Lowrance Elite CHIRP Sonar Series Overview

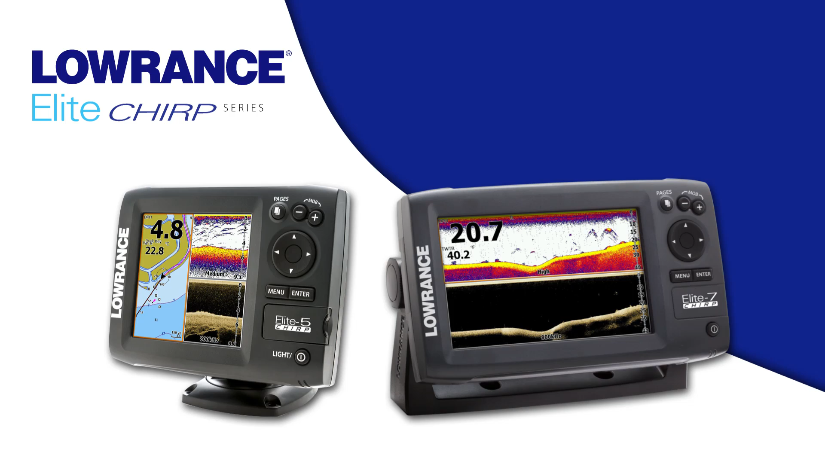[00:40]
The new Elite 7 and Elite 5 Chirp series are
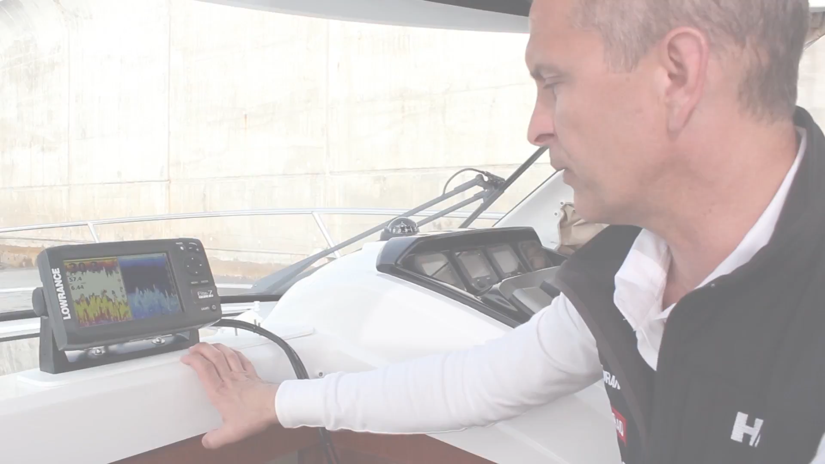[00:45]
in addition to our successful Elite 7 HDI and Elite 5 HDI Fish Finder chartplotter series.
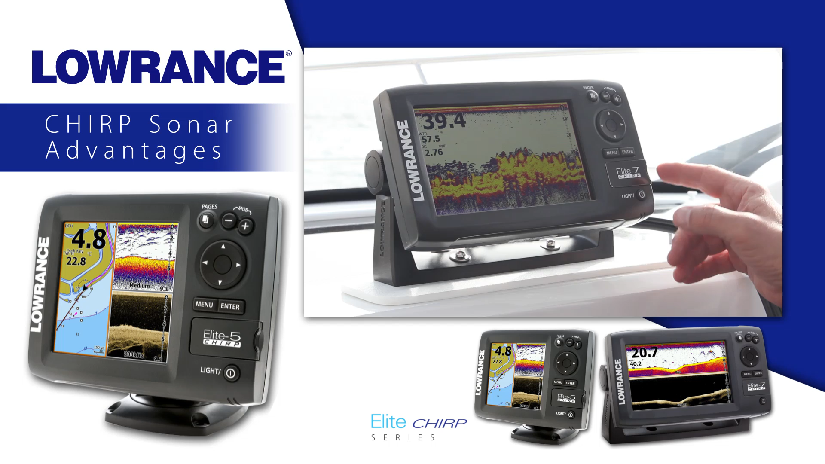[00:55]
With the addition of Chirp sonar, the new Elite 5 and Elite 7 Chirp series have greater sensitivity, improved target resolution, and superior noise rejection for easy to see, clear bait fish and game fish targets.
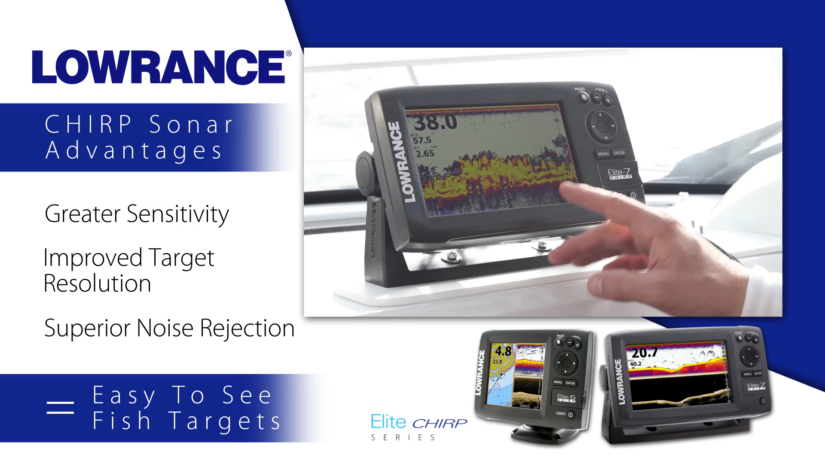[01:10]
We're out on the lake today doing sonar testing, and we're going to show you the new Elite Chirp series.
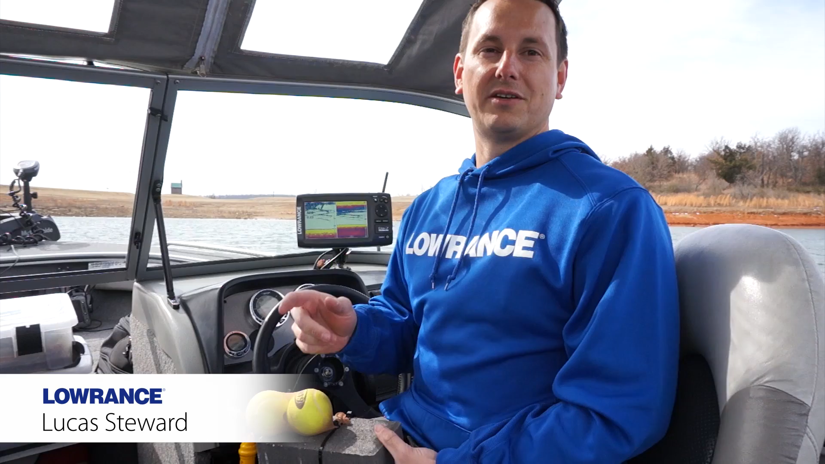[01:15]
We'll show you how high frequency Chirp outperforms regular 200 kHz,
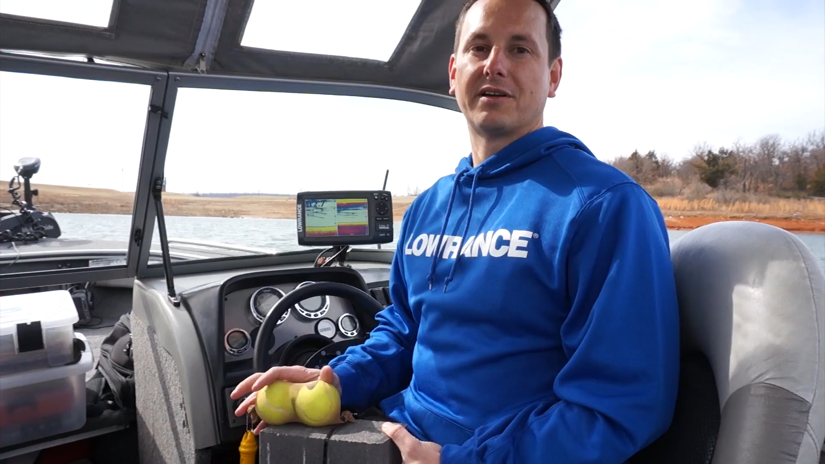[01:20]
and we have three different targets, one right on the bottom, one 6 inches off the bottom, and one a foot off the bottom. And the target separation Chirp gives you, we'll show you how that really relates to finding fish right on the bottom.
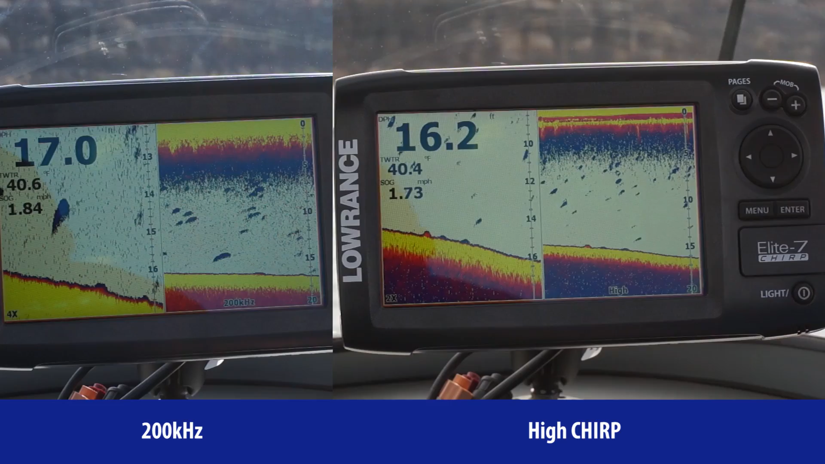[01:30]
Alright, we just went over our first target, and this was the one that was closest to the bottom.
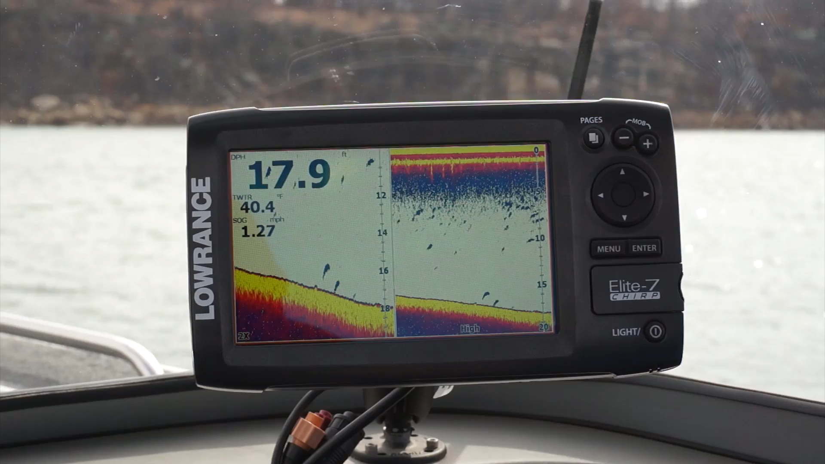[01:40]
On screen: depth 17.9 ft, water 40.4°F
And you can see the brick on the bottom, and the tennis balls.
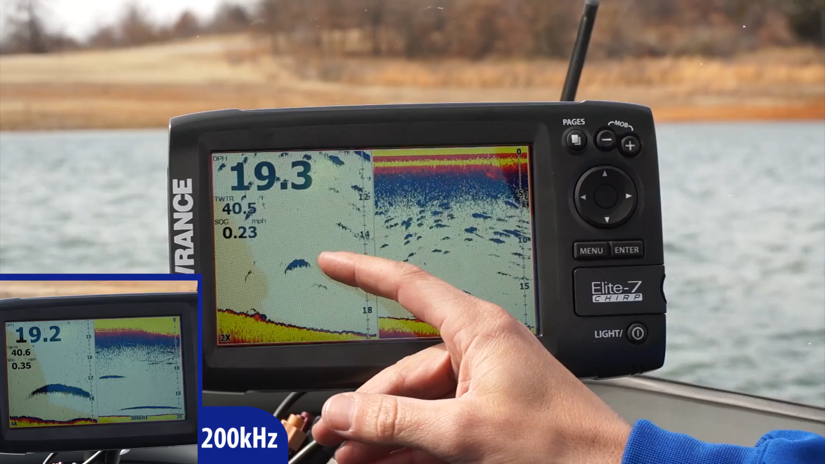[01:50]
So we've shown you what fake targets look like with tennis balls,
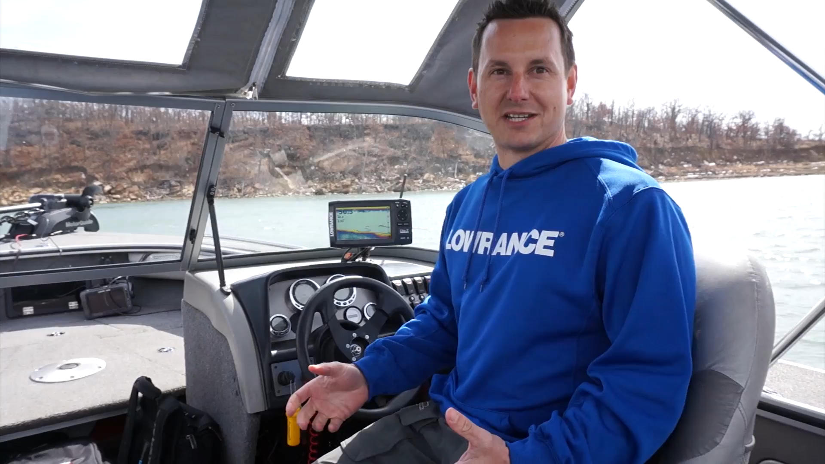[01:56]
but now we're actually going to show you what real fish look like.
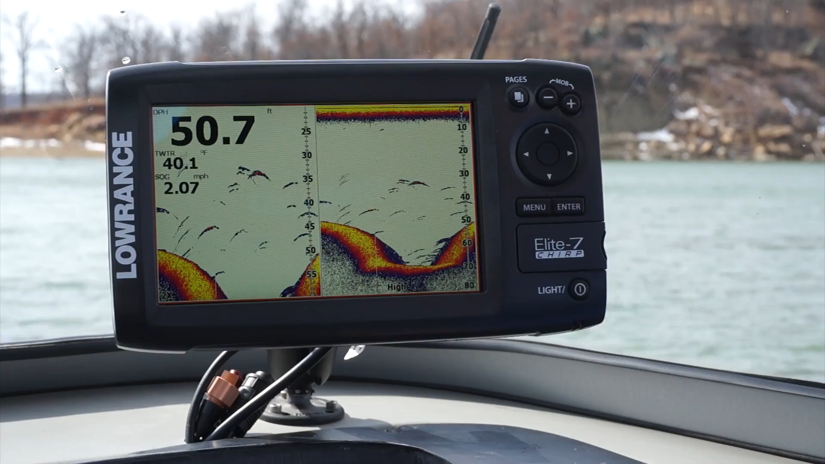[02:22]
On screen: depth 50.7 ft, water 40.1°F, speed 2.07 mph
So we just idled over a little old river channel here, you can see the nice river channel. You can see how the bottom hardness gets nice and hard and then goes to soft.
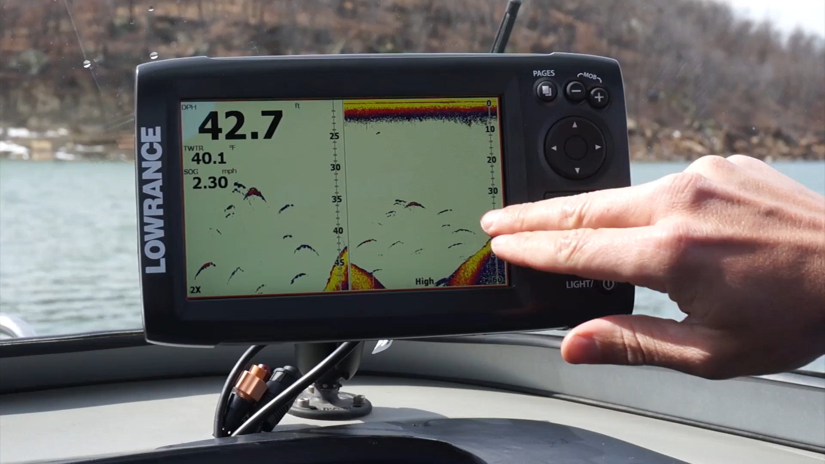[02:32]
On screen: depth 42.7 ft, water 40.1°F, speed 2.30 mph
But all these fish that are suspended above it, perfect arches, they're real crisp and narrow, and that's one of the advantages of Chirp. You can really separate how many fish are in this little school right here.
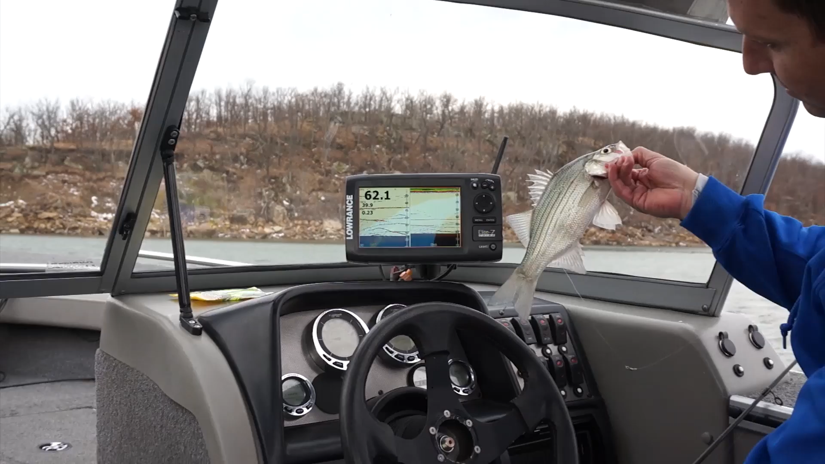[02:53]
Lowrance exclusive Chirp sonar advantages
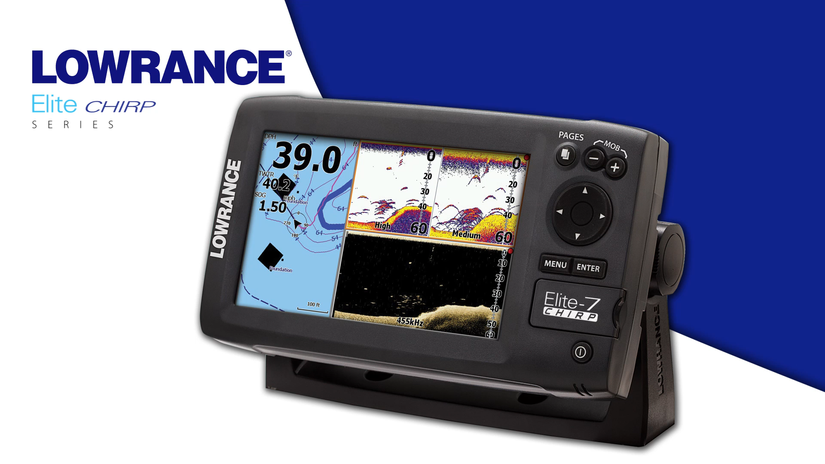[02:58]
include the ability to see multiple Chirp sonar frequencies at one time on the display.
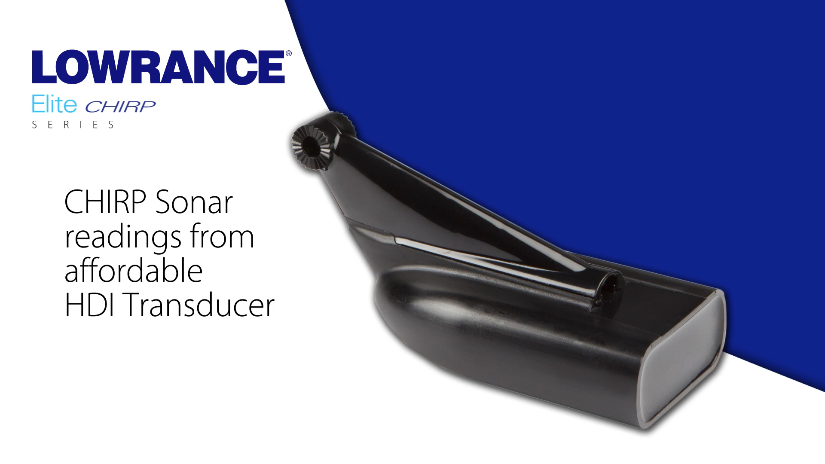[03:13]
And with the Lowrance HDI skimmer transducer, we also have the ability to ping multiple Chirp sonar ranges from the same transducer.
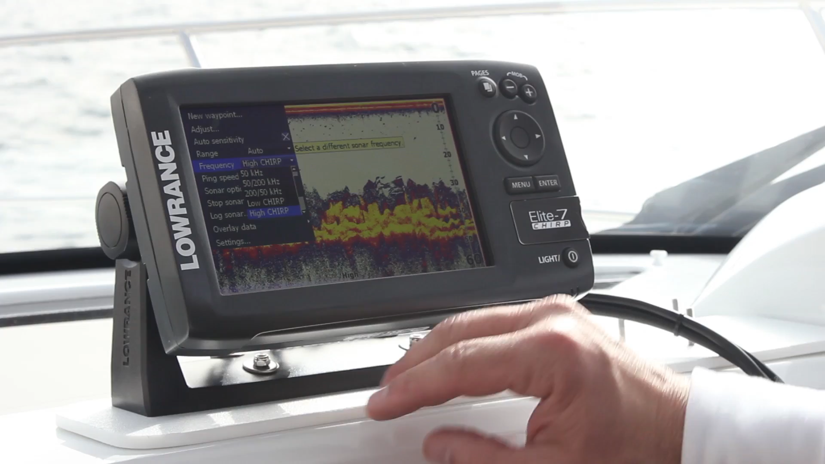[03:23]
You get the ability to ping multiple Chirp sonar ranges plus single frequency ranges so you have the choice to choose the right frequency that works for you.